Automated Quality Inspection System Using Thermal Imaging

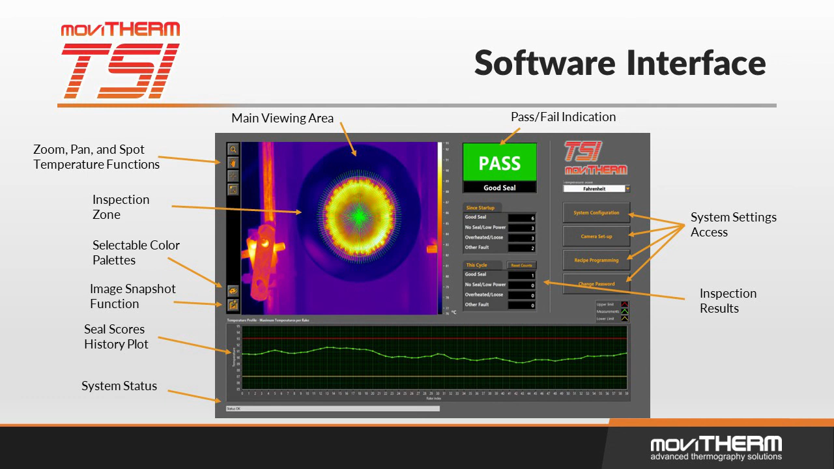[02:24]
as indicated by the green paths in the indication window. This is another example of the TSI interface. In this example, we are inspecting pouches. The residual heat from the sealing process is clearly seen in the IR image.
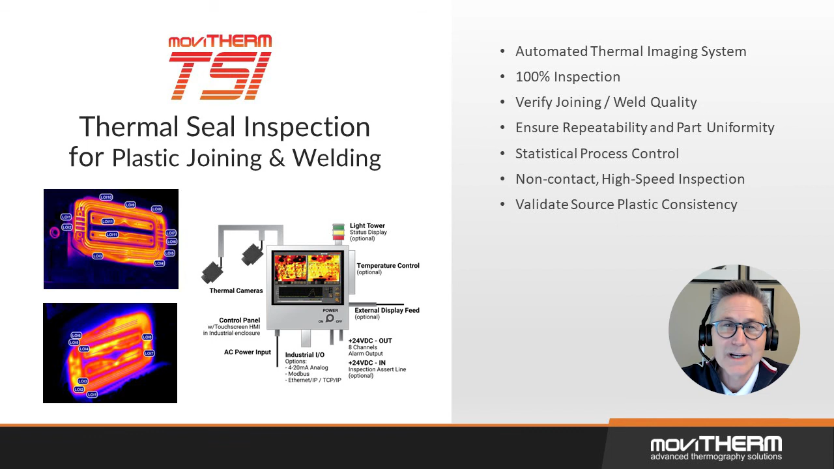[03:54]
Verifying the joining and weld quality of plastics and plastic composites. The system can provide real-time feedback to control the temperature levels of heating elements. TSI can be used to evaluate pouch seals formed by heat and pressure. Poorly formed seams that may result in leakage are easily
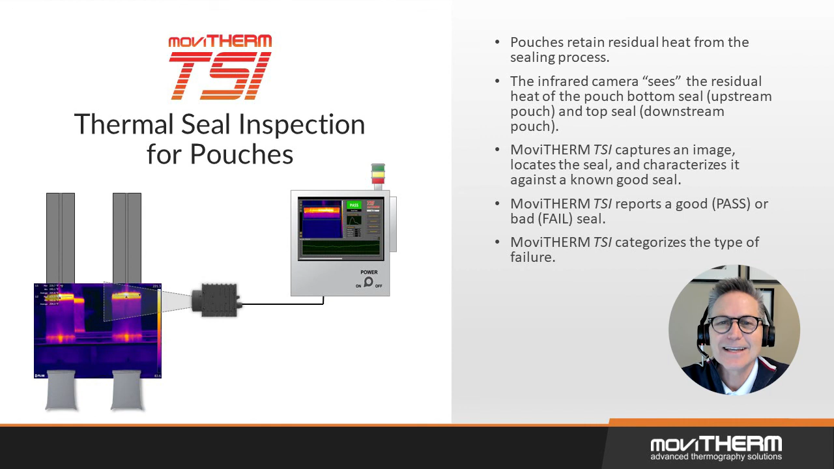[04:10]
identified by comparing their thermal profiles to the scene profiles of known non-leakers. Thin-film plastic-covered packages are commonplace in the food industry.
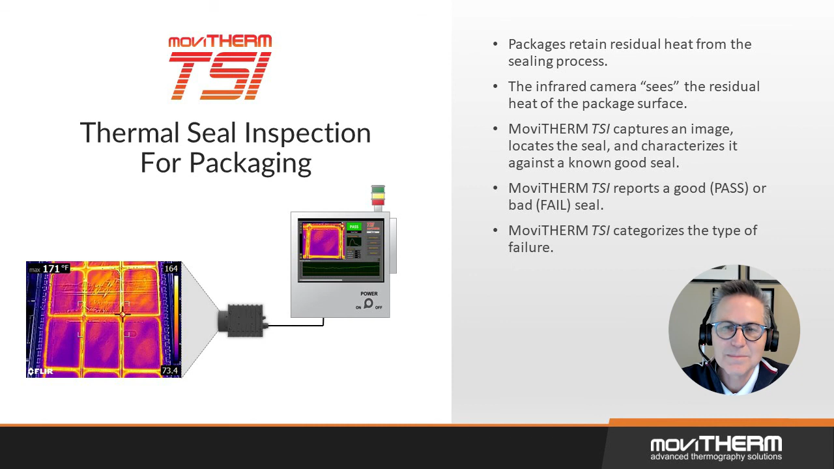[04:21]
On screen: max 171°F
TSI can quickly and reliably ensure food products are safe for consumers. Have questions about TSI and if it will help your packaging quality?